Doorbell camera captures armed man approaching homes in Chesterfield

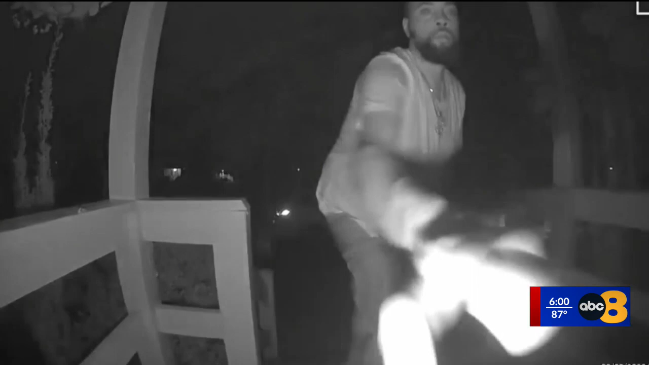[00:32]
Tonight, the search is on to identify this man, seen approaching homes in a Chesterfield neighborhood with a gun. It happened around 2 o'clock Saturday morning in the Rockshire community off Robius Road.
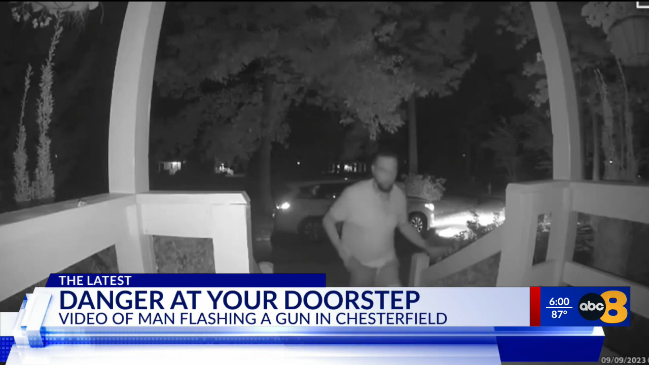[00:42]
Watch as this man walks up on the porch and rings a doorbell. He takes a step back, but look closely at his pocket. He pulls out what appears to be a gun, then hides it in his armpit. A few seconds later, he rings the doorbell again, and here you can clearly see that gun. When no one answers, he drives away. The homeowners, who were inside at the time, posted a warning online, saying they were, quote, shaken and stunned. The post said that same man approached several other homes on the street, too.